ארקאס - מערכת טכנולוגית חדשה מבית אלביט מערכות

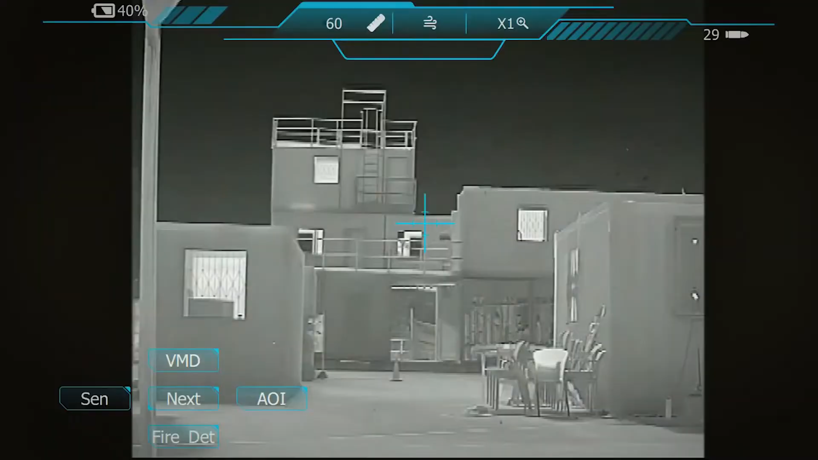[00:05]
כוח צהלים מתקרב למבנה חשוד בלב השטח האויין מערכת הארקס מזהה בעצמה את המחבלים בקומה השנייה אך הסכנה האמיתית עורבת ללוחמים מתחת